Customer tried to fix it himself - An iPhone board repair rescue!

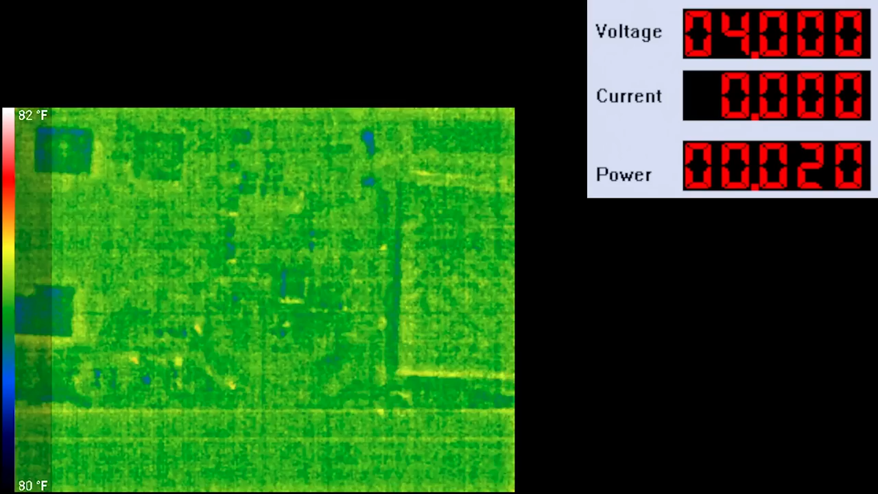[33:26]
On screen: scale top 82°F, scale bottom 80°F
And let's see if the thermal camera can do better than my hand. We are drawing 3 amps.
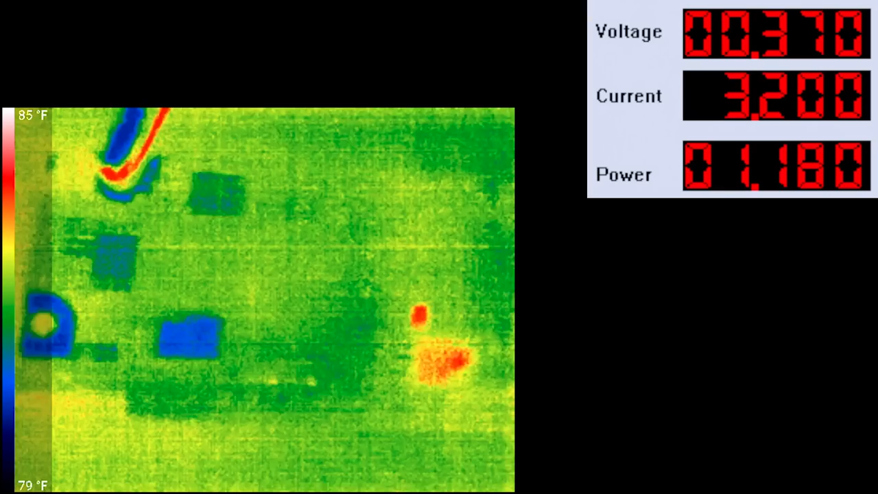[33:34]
On screen: scale top 85°F, scale bottom 79°F
I'm using a C-Compact Pro with a macro lens attached. It actually works really well.
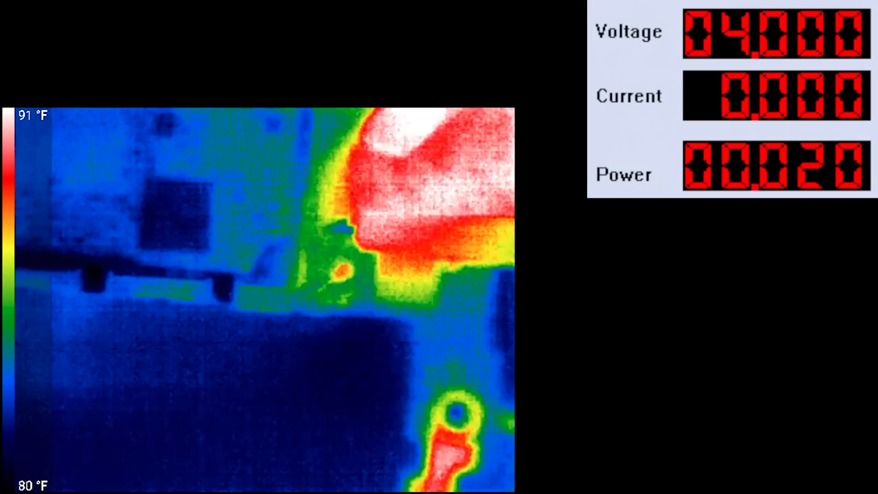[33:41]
On screen: scale top 91°F, scale bottom 80°F
Looks like the bulk of the heat is right here where my finger is.
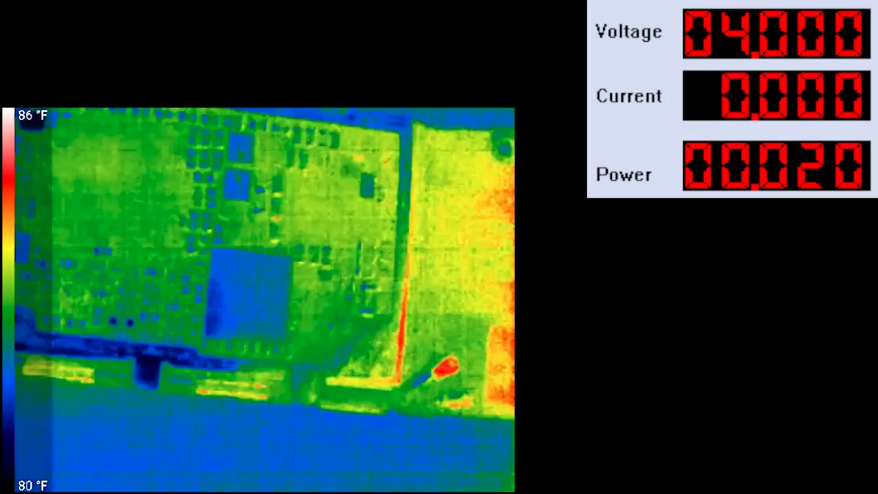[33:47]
On screen: scale top 86°F, scale bottom 80°F
And right where I'm hooking it up. So, this isn't looking good. Yeah, my probe is getting hot. Boy, that board has one heck of a firm short. Let's go on up to parallel on the power supply. We're going to do current of 6 amps at 4 volts.
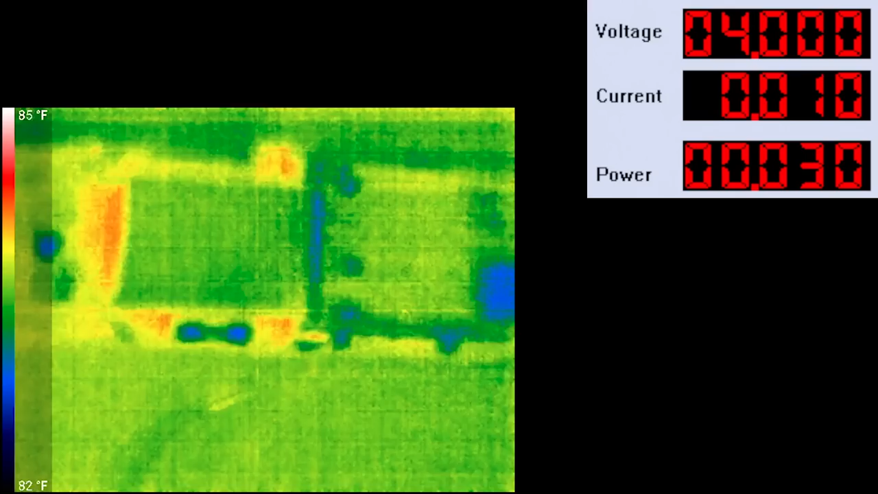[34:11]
On screen: scale top 85°F, scale bottom 82°F
Let's see if that will do any different.
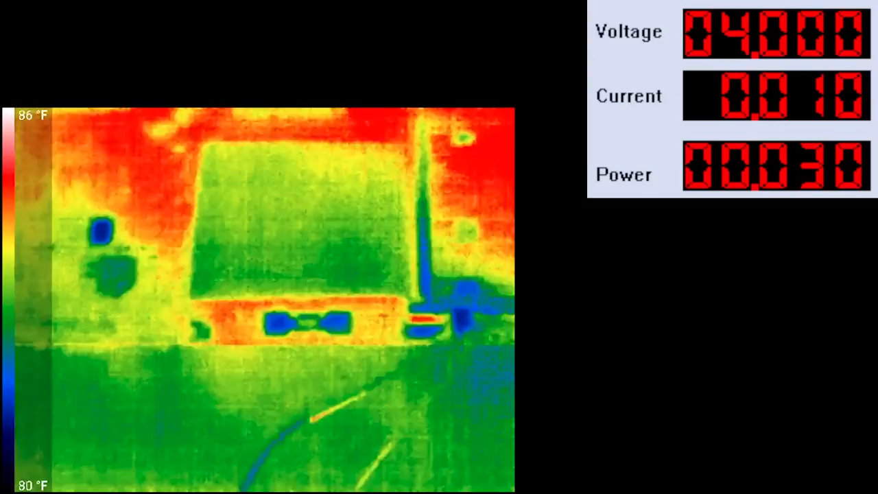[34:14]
On screen: scale top 86°F, scale bottom 80°F
Now, I'm going to pay real close attention here to this area where we did all the rework on the TriStar area here. Let's see.
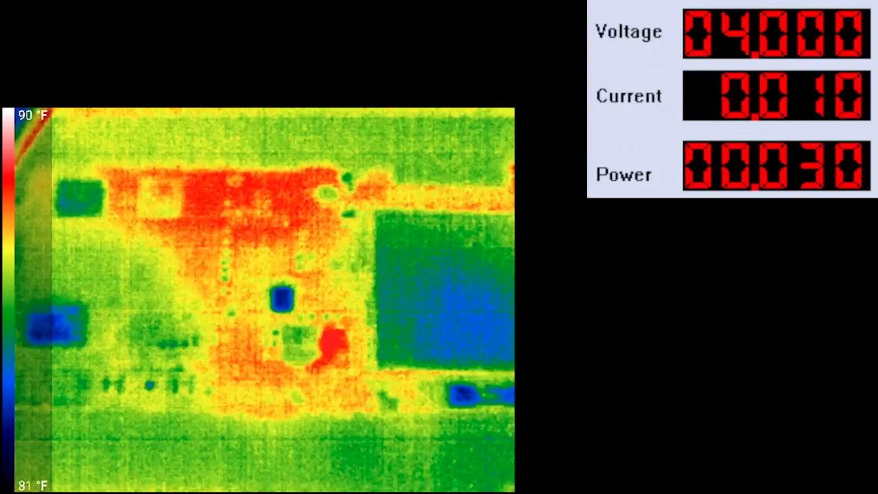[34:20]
On screen: scale top 90°F
Yeah, that is where it's at. It's right there. So, something right there where that...
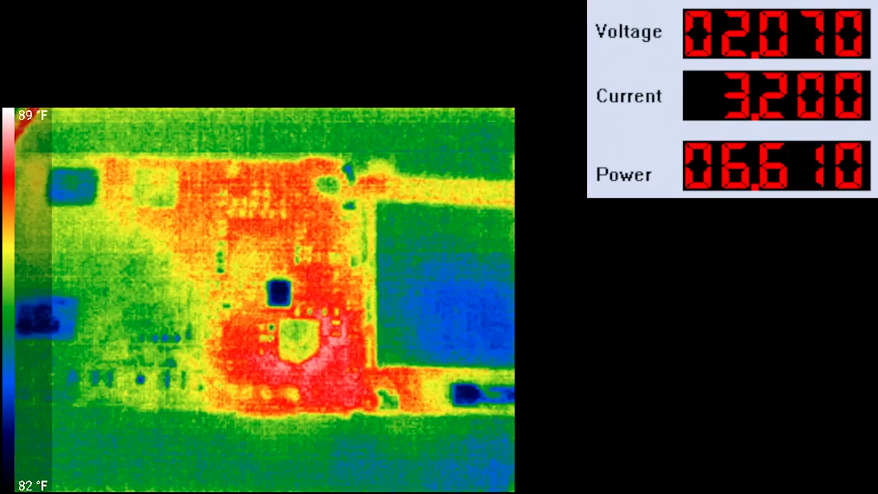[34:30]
On screen: scale top 89°F, scale bottom 82°F
Yeah, it is right there. What in the world is going on there? This IC, this actually,